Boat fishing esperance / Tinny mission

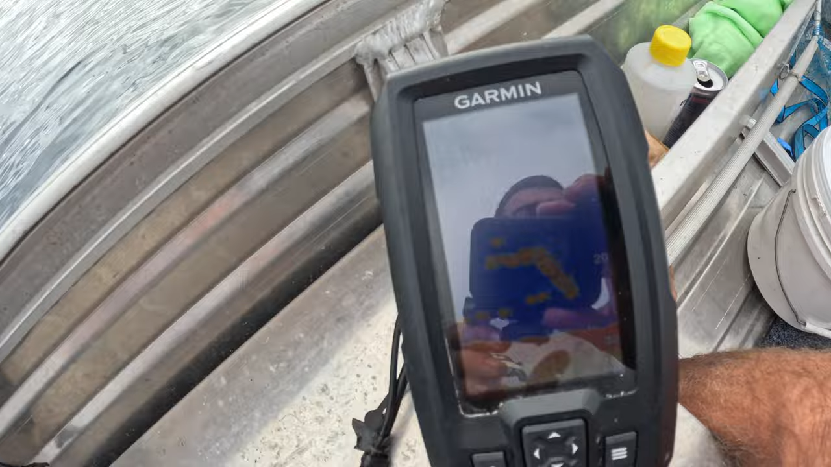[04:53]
you'll be able to see, but we're in about the same depth as before and the same spot.